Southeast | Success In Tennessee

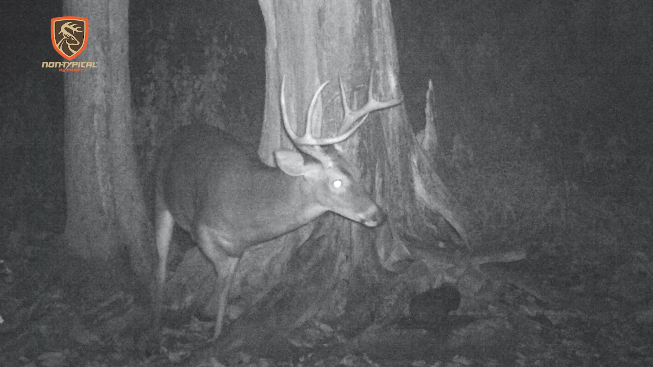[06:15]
He just started showing up when all these sawtooths started dropping.